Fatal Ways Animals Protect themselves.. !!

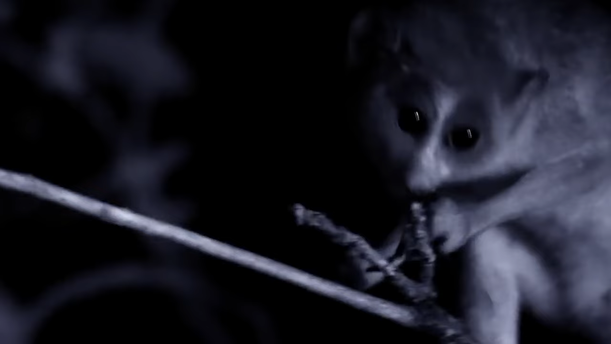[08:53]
A delicious dragonfly. The glands on their elbows secrete a liquid that,